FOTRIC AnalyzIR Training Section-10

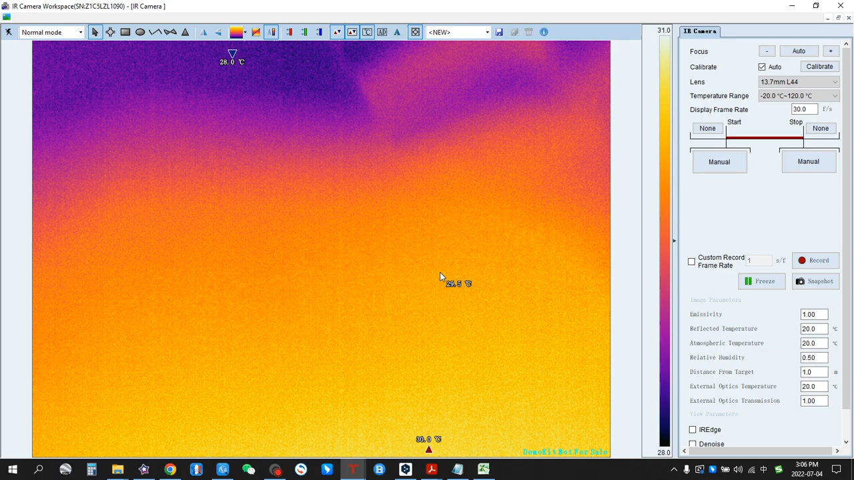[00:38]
So, it's connected. About the connection, for other portable tabs,
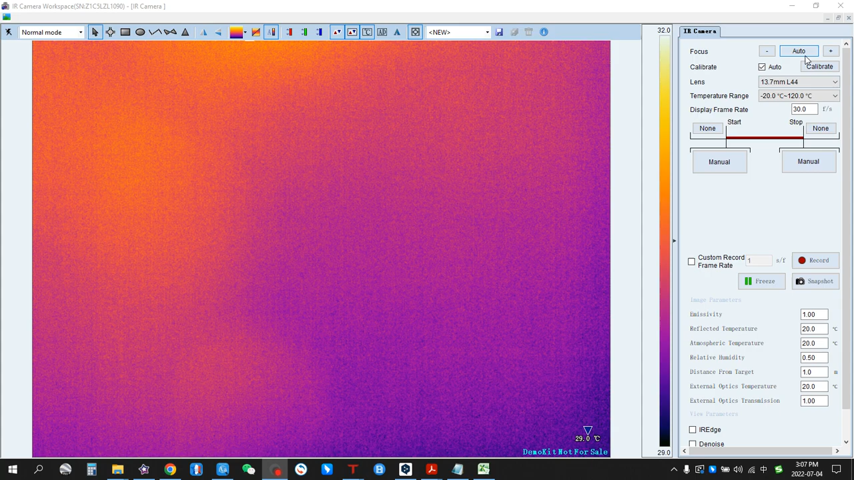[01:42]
If you want to disconnect the thermal camera with the computer, you can click here. Now, we can control the thermal camera on Analyze IR. For example, we can click Auto Focus. Okay. Okay. This button, Calibrate, you can click for Calibrate the thermal camera. For example, click. You can hear the sound. That is for calibrating.
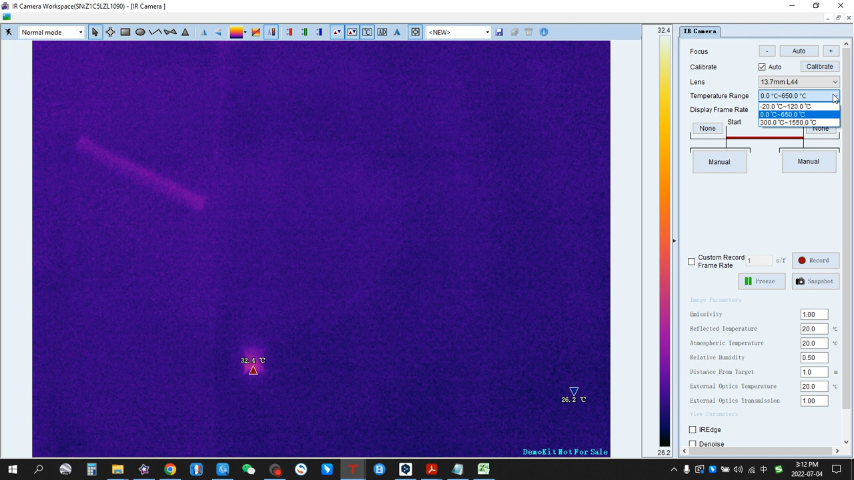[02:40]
Oh, it's changed. And then we can come back. Minus 20 to 120 degrees Celsius. Oh, it comes back. For the frame rate, we can also change it. For example, to 10. Here, it's used to stack the trigger for recording.
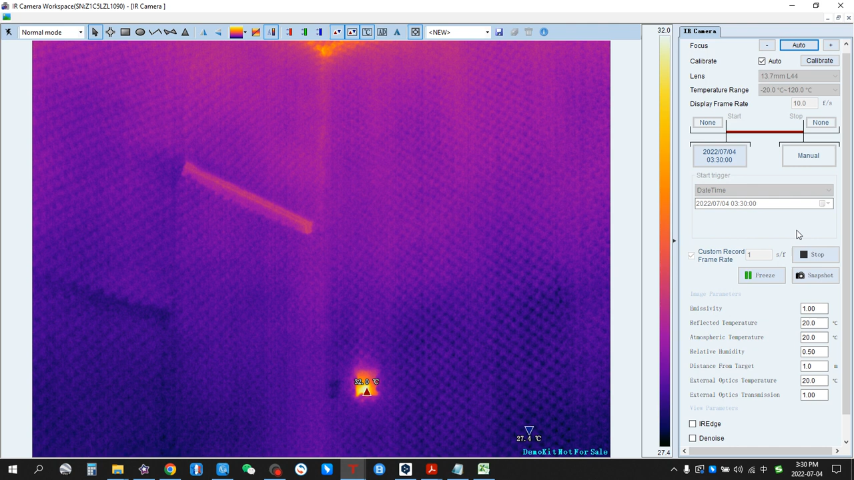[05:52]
Okay, now it's 3.30, it's recording. So if we click stop, the recording is done. We can look at it. This is the video recorded plate.
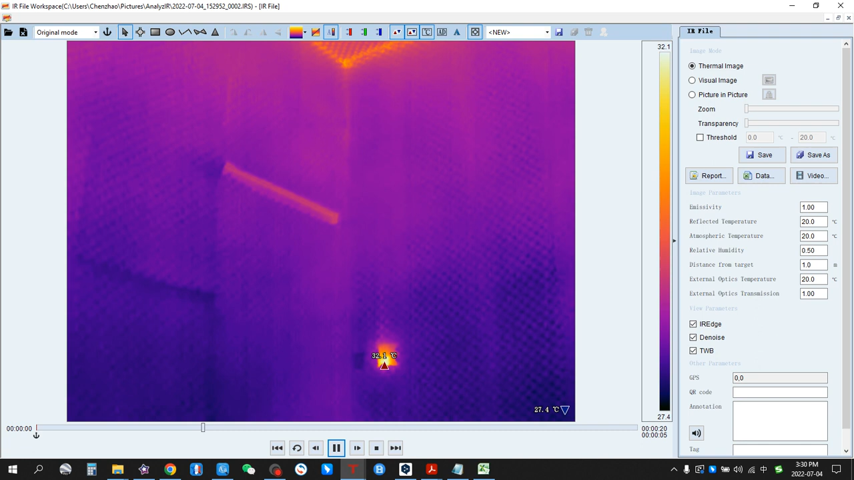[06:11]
And we can also use other figures. For example, condition. condition. We can set maximum temperature as a trigger for recording. For example, we can write about 30, arm,
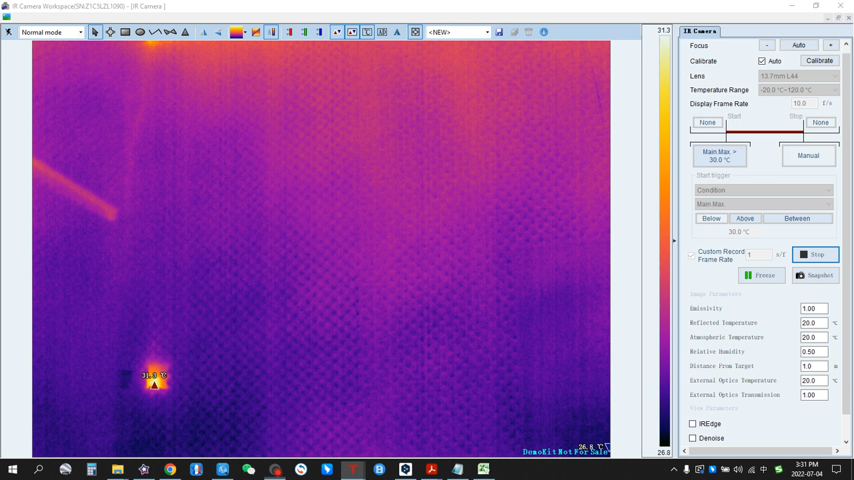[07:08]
and then we can also set an up limit and a lower limit of temperature for the recording. So we turn,
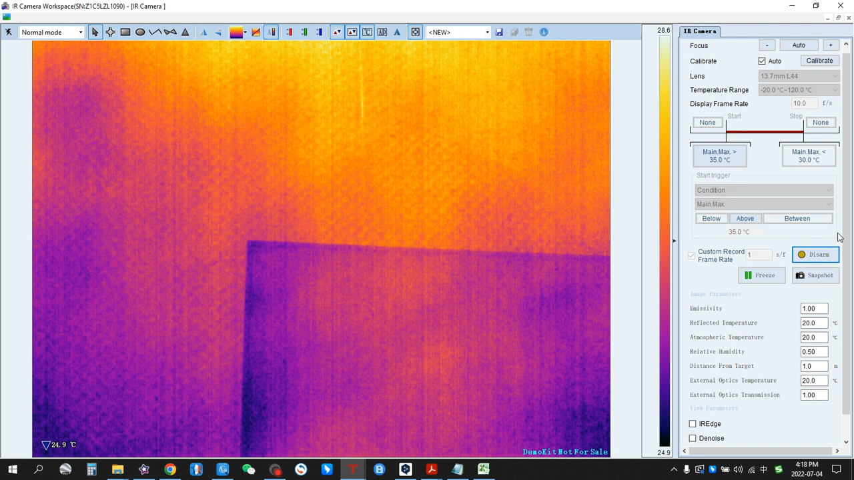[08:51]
It means if the temperature detected is over 35 degrees Celsius, the camera will be recording automatically. If the maximum temperature detected is below 30 degrees Celsius, the recording will be stopped automatically. So we try it. Turn the camera. Okay, so now it's recording automatically, you can see here, because this area,
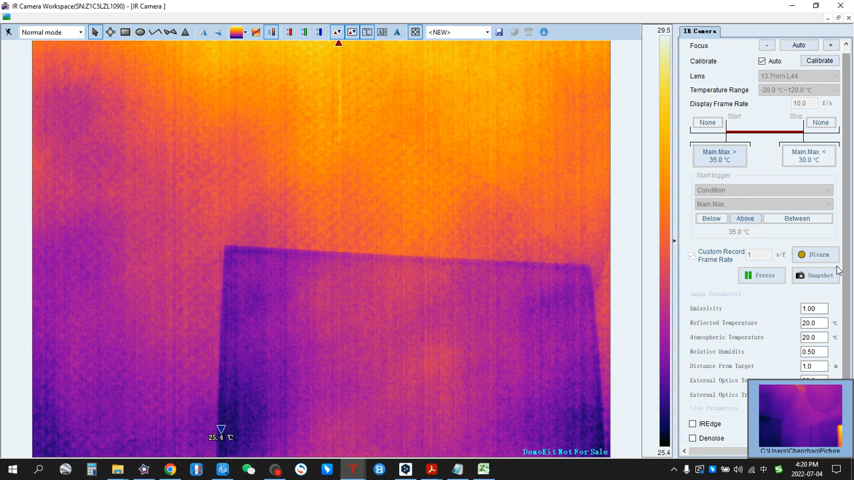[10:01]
Stopped. Automatically. We can also set a duration as a trigger for example. We set the start trigger for about 34 degrees Celsius. Okay. And for the stop trigger, we set 10 seconds.
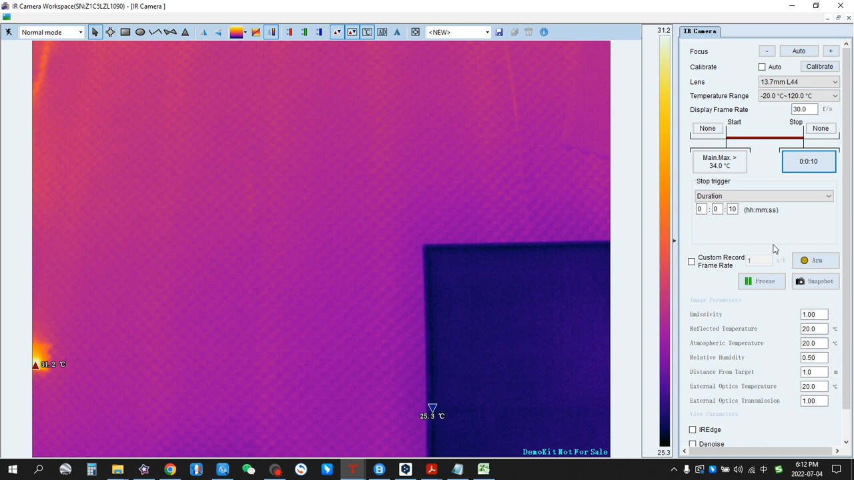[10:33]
That means, when the temperature is over 34 degrees Celsius, it will be recording until 10 seconds. The recording will be done. Arm it. Turn the thermal camera. Look at the button. This button. Okay. Okay. The recording is triggered, because this area is over 34 degrees Celsius.
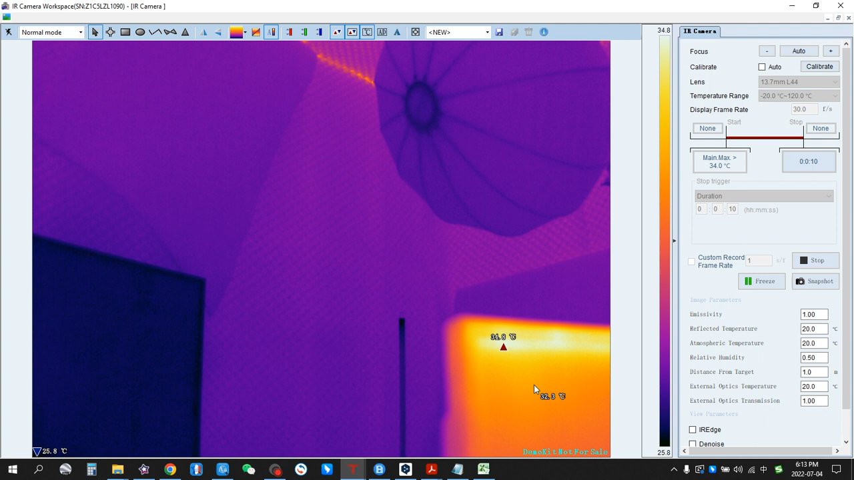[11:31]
So the recording will be continued each 10 seconds. So when we move our camera out of this area. Okay. So after the last 10 seconds, it stopped.
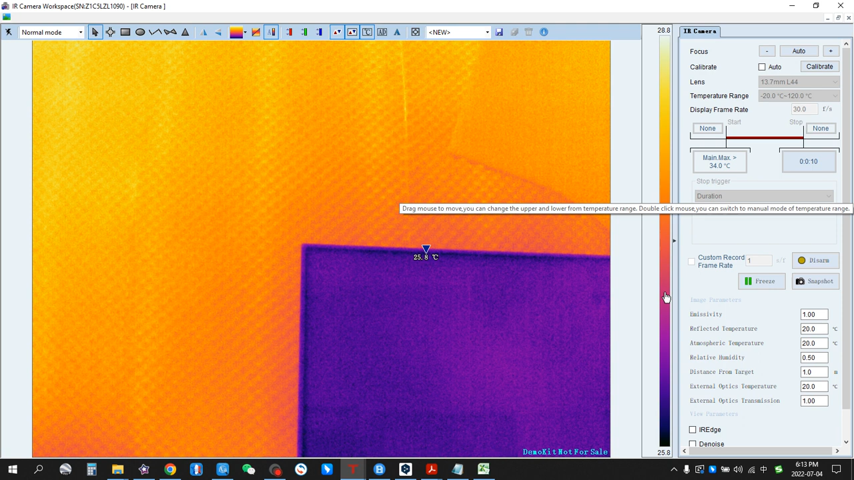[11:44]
We can also set the date time as the start and stop triggers both. For example, for start, we can set. Now it's 5.11. So we can set 5.12. And for the stop trigger, we can set 5.12 10 seconds. Arm it.